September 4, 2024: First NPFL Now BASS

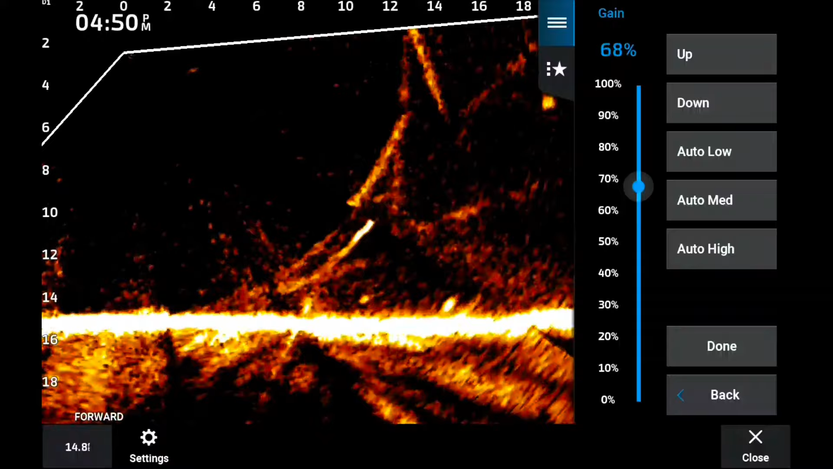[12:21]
that gain all the way up to kind of show you what we're talking about and if you go way down uh you see that but i've been running about 65 to 68 just like normal and yes you see the resemblance of a ghost tree that doesn't bother me because uh i see less dead spots running no noise rejection so i'm running 67 to 68 uh even down to 65
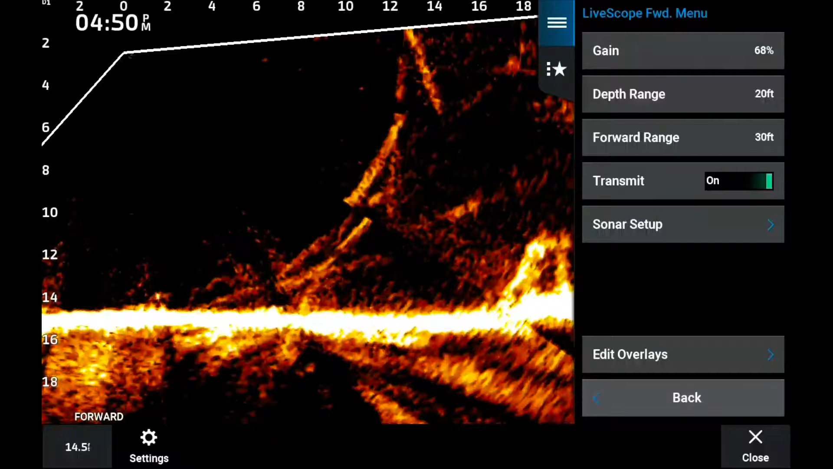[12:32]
in some cases um and i'm really uh seeing less dead areas
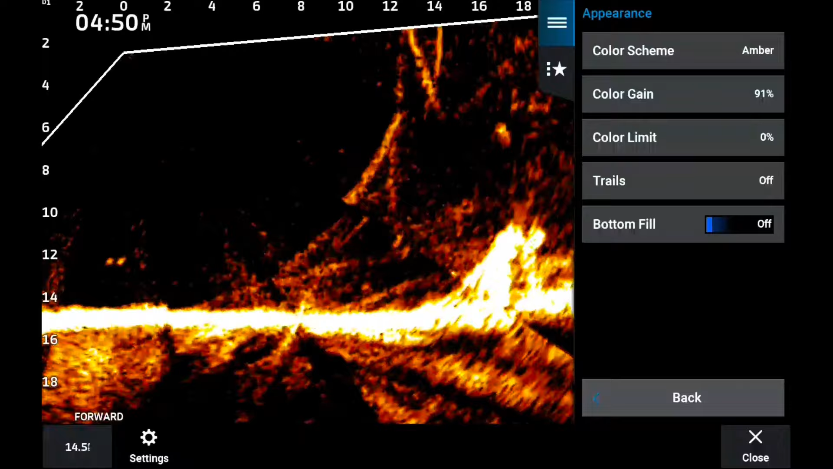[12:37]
now when we're talking about color gain 80 to 90 yes the lower the color gain the better detail you see but i'll trade a little bit of that detail for the popping of the bait um and i'm finding running about 80 to 90 i run it a
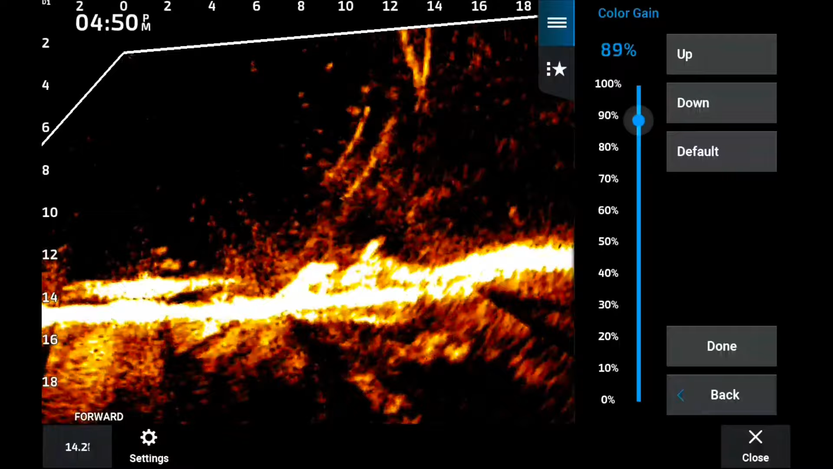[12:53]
little bit higher because i really want that jig to pop and i'm using a real real small jig here for crappie fishing um don't use grid overlay much but i can see where folks
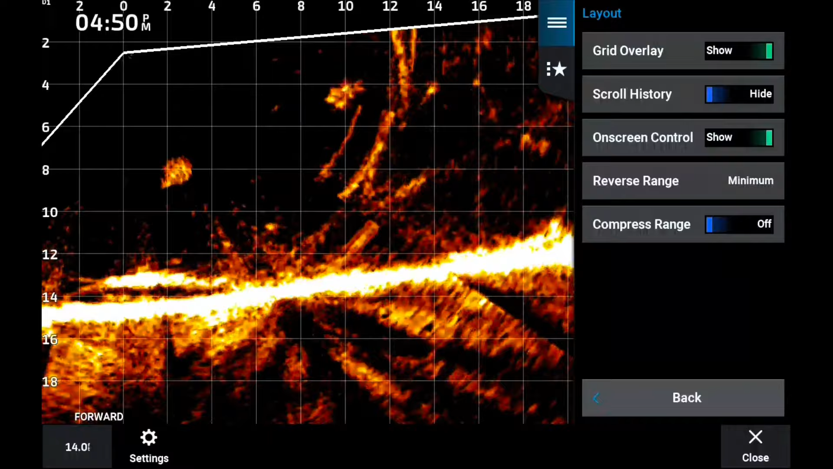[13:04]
love to run it i really can see where this is an advantage look at that really nice fish there uh really see big old ball of bait fish right there sweet um reverse range um
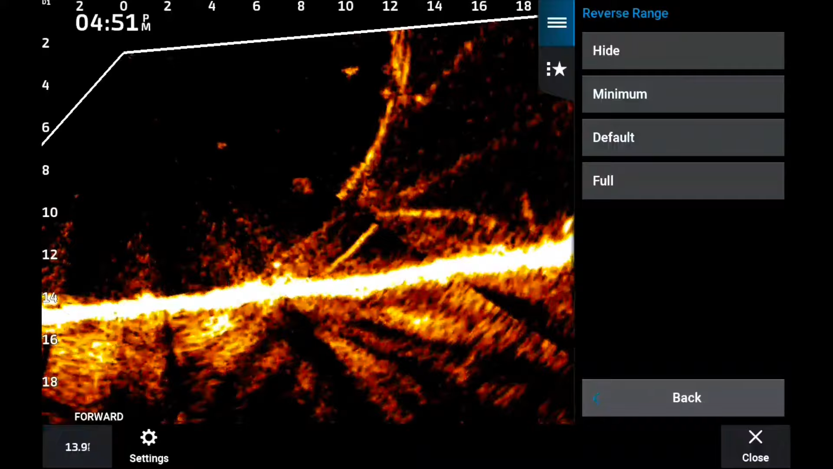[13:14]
i if i'm bass fishing i'm hiding it because i'm always out front but if i'm a
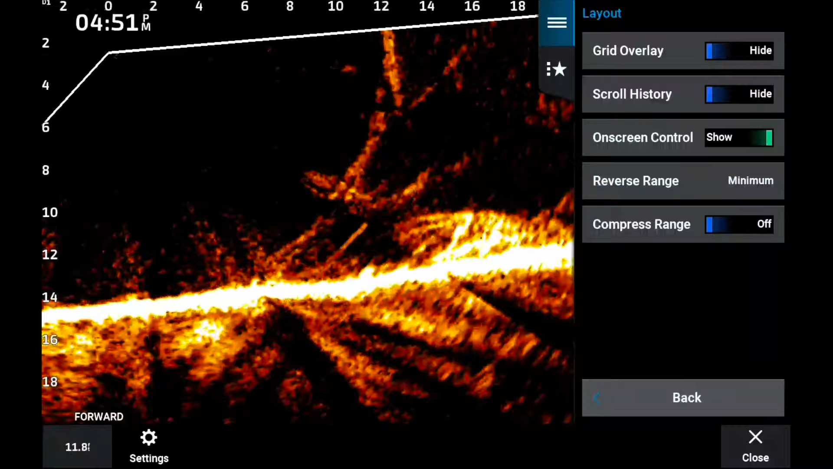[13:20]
crappie fishing i want it on minimum that way i can get a little bit just case the boat it drifts up under the boat a little bit
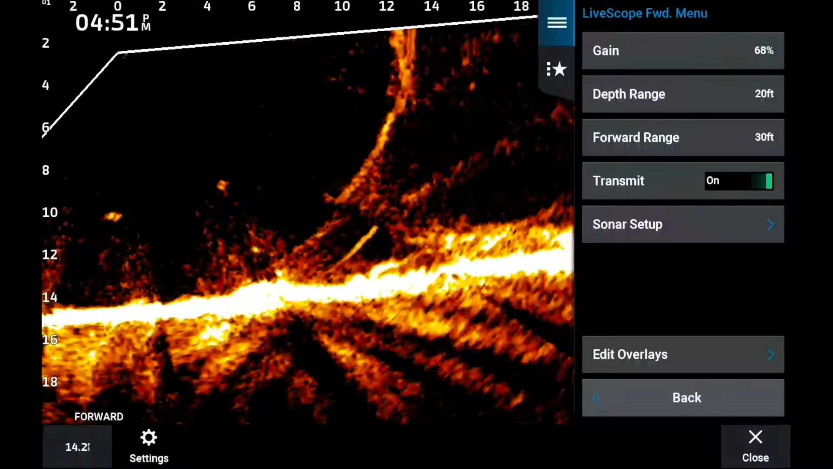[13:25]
um now noise reject i usually run it low to medium
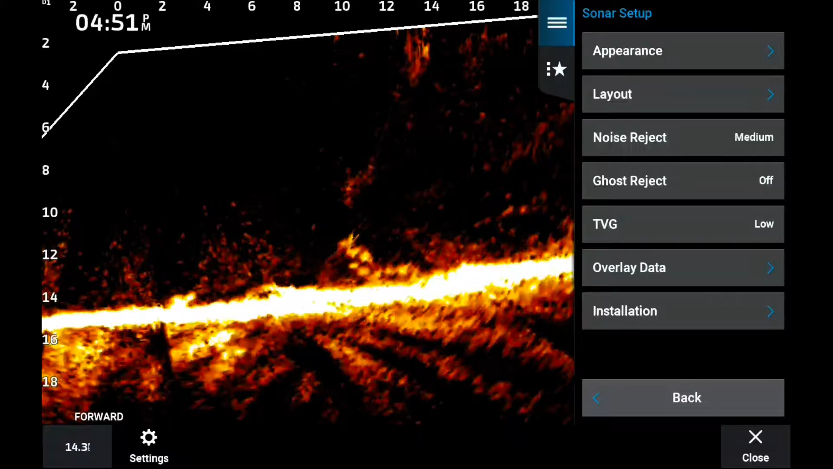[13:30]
but not anymore when i'm crappie fishing especially and i'm going to really experiment with this with bass fishing uh running it um you know beautiful picture there but running it
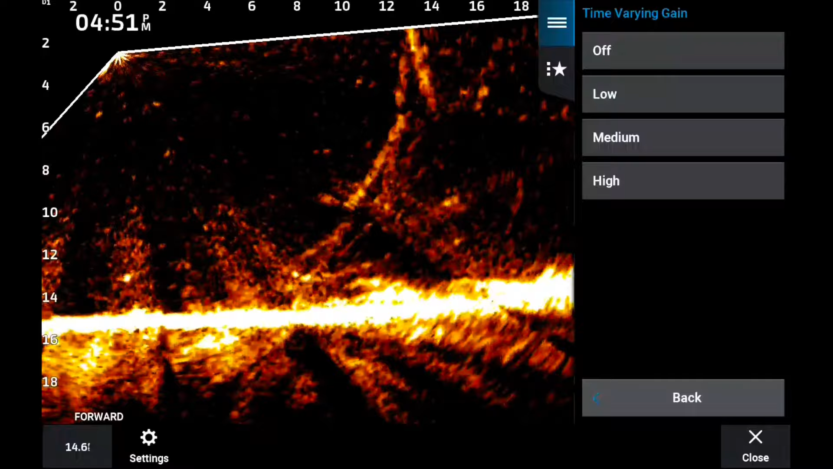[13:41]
off a little bit of ghost tree but it's not bothering me because i'm getting what i want no dead spots uh being able to track the bait and the fish the whole time really liking that uh
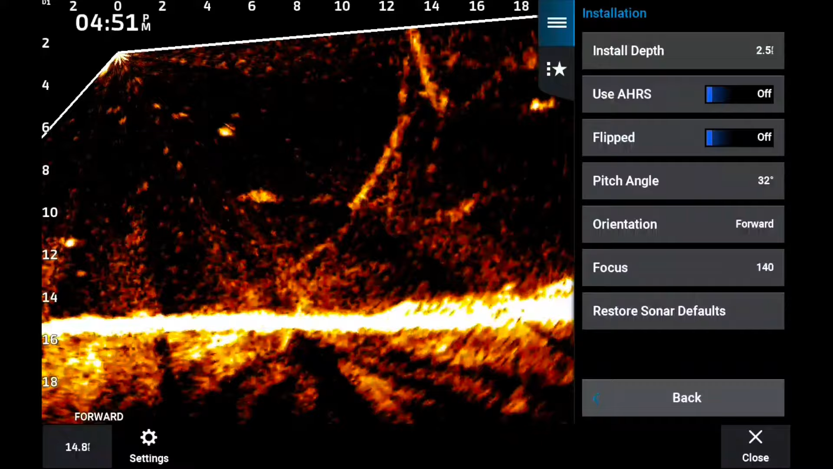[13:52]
maybe run a little tvg at times but even i'm turning that off a lot uh focus as you know this is a per unit basis it doesn't i